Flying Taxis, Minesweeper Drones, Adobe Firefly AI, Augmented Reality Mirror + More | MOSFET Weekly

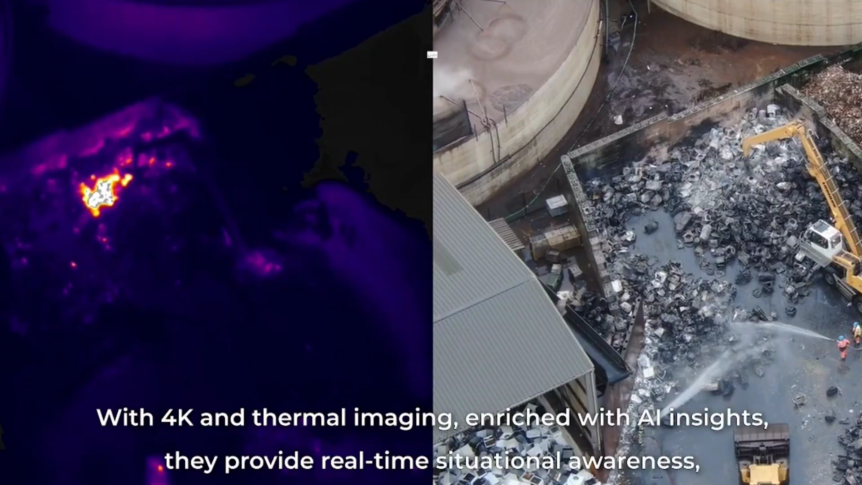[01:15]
Each drone has both 4K and thermal imaging video feeds, and they are remotely piloted using a network of pilots that are always on standby.